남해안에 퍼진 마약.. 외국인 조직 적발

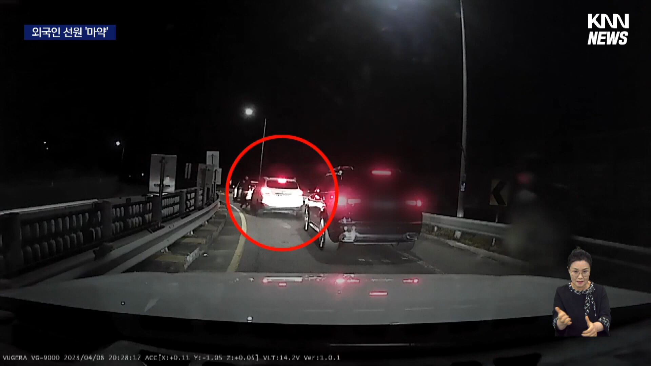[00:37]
또 다른 도로, 경찰이 차량을 가로막고 다가가자 이번엔 차량이 속도를 내며 위험천만하게 달아납니다.